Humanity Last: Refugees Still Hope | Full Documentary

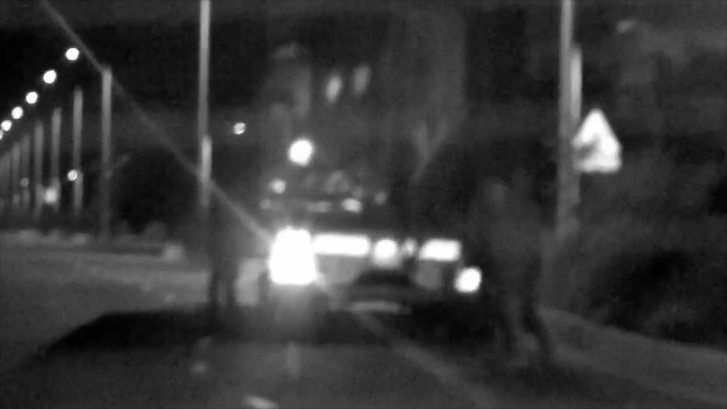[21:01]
Without any legal means to cross the border and reach the UK, refugees will often try to get into the lorries that cross the channel,
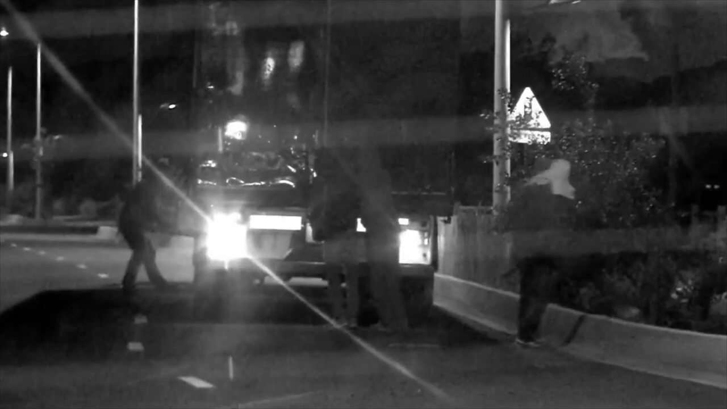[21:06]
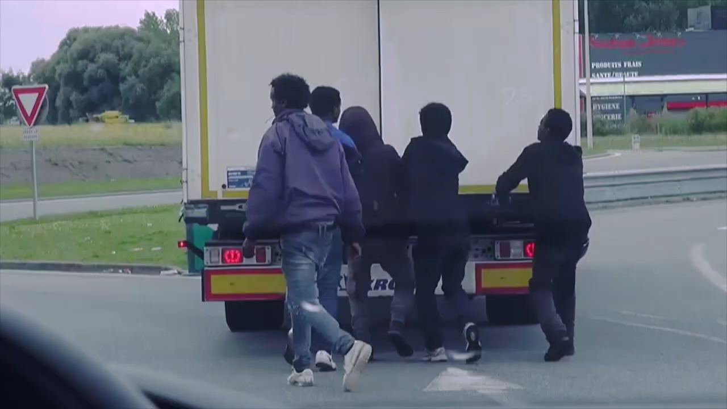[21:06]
most of them coming out at night, when the traffic and the security are less present.
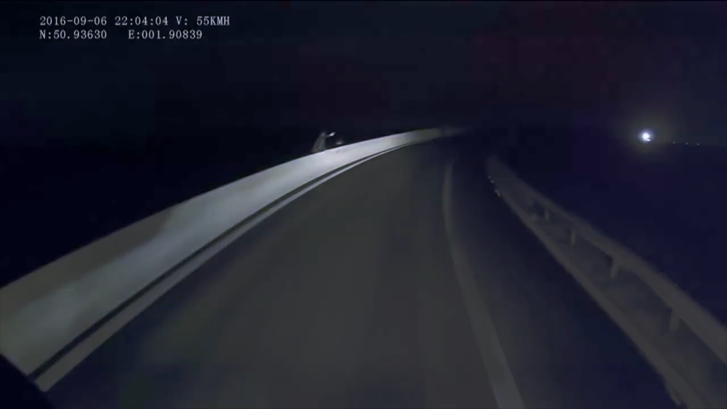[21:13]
They'll sometimes throw debris on the road in order to slow down the lorries and give them time to jump on.